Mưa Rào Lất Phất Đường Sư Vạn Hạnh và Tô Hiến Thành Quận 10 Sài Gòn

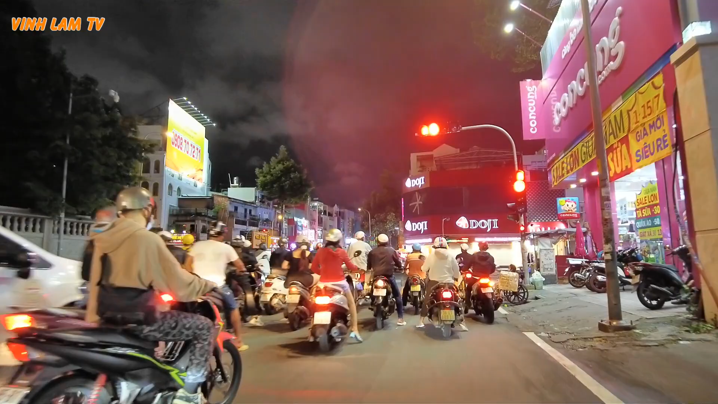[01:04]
Hay là những cái khu mà nó sang nó đẳng cấp thì nó không được sáng cho lắm.
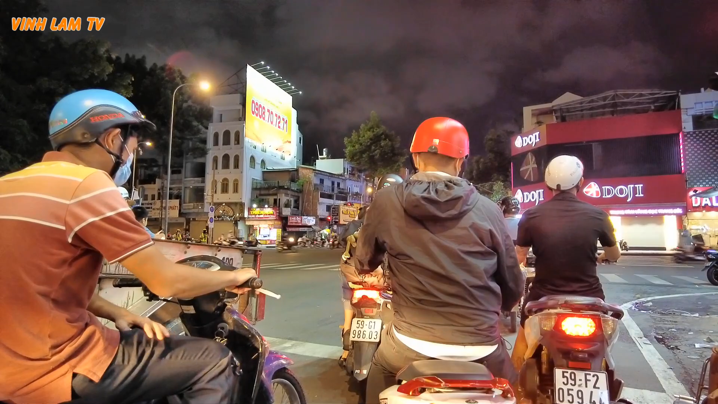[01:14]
Giờ mình đi ra khu ở Bình Dân ha. Trước mặt chúng ta đó là con đường 3 tháng 2 cũng như là con đường Trần Quốc Toản ngày xưa. Nếu quẹo phải thì mình đi về khu chợ cá Trần Quốc Toản đó.
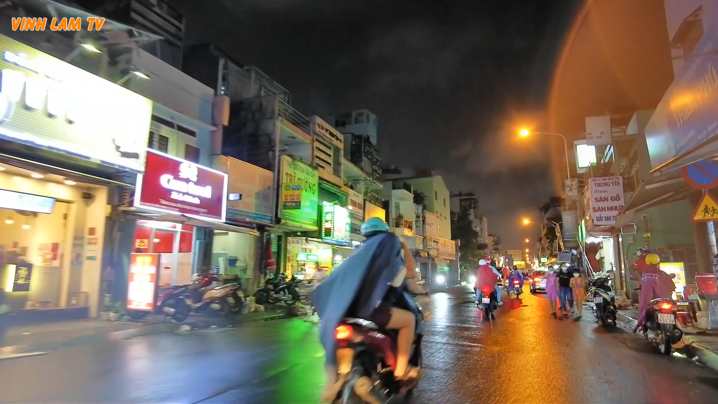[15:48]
À, tưởng tượng giờ này mà đi bộ trong cái công viên thì cũng hơi lạnh lạnh ha. À, tới đây là khu chợ Chí Hòa, có nhà thờ Chí Hòa.